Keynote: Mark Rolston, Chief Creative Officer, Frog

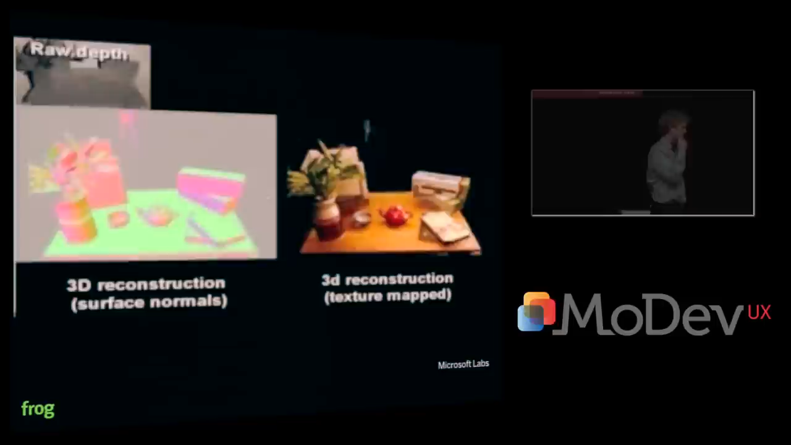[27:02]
So the labs group there is basically constructing space by using the Kinect as a wand. So this is a lensing challenge right now. It's not the core technology challenge.
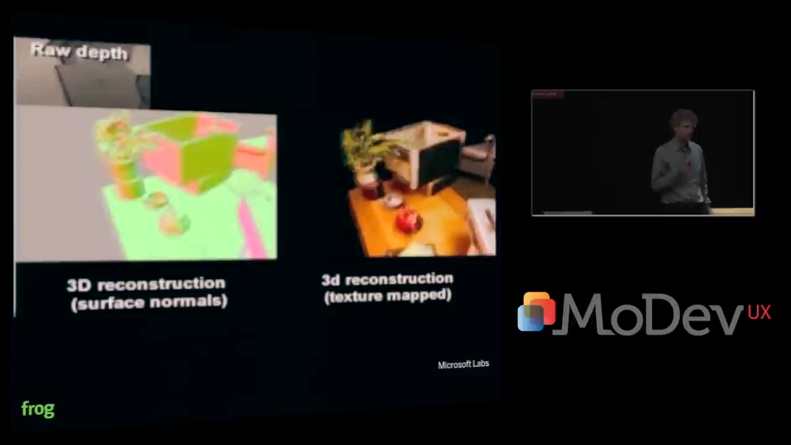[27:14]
They need sufficiently good lenses and they need sufficiently better resolution.